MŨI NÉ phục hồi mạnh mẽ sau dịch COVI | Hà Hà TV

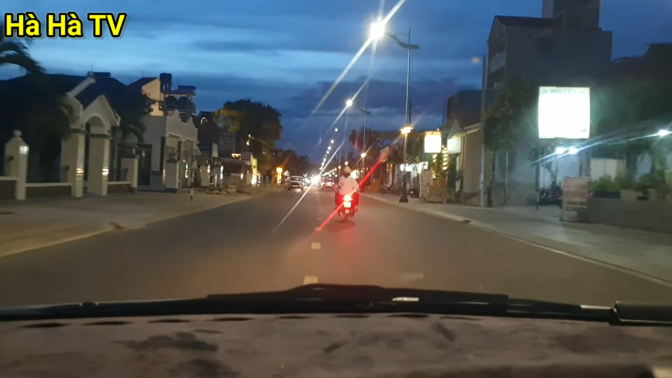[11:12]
Tại vì sao? Hai cái xe mà đi song song với nhau là đã hết con đường rồi, vỉa hè thì là cũ kỹ, hàng quán lấn chiếm, nhiều khi khách du lịch phải đi bộ xuống lề đường rất là nguy hiểm luôn. Còn hiện tại đó, mọi người thấy không, đã lót đá vỉa hè luôn. Đấy, cái khu này á là cái khu mà ăn uống rất là nổi tiếng tại Mũi Né luôn.